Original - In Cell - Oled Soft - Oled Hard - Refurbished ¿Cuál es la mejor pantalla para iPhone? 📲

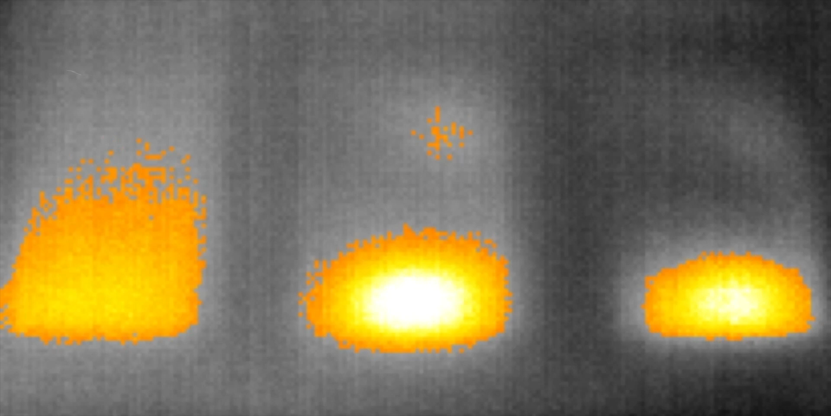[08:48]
Todas las medidas fueron hechas en interiores y con una temperatura ambiente de aproximadamente 27 grados centígrados. Oled Soft, 36 grados centígrados y 42 grados.
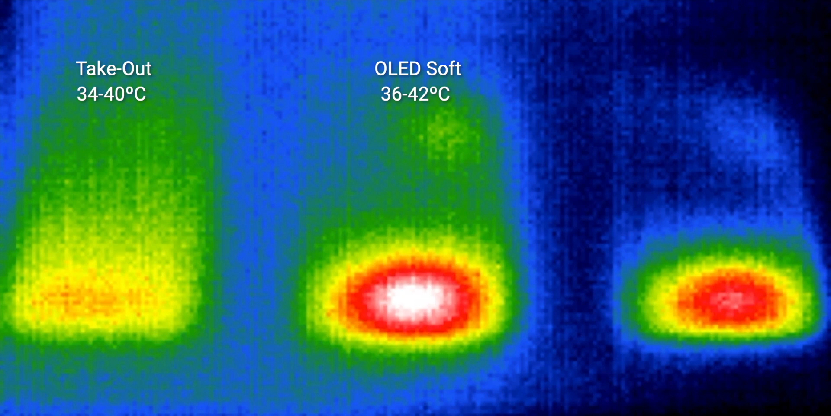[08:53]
Oled Hard, 35 y 41 grados centígrados. Incel, 41 y 44 grados centígrados.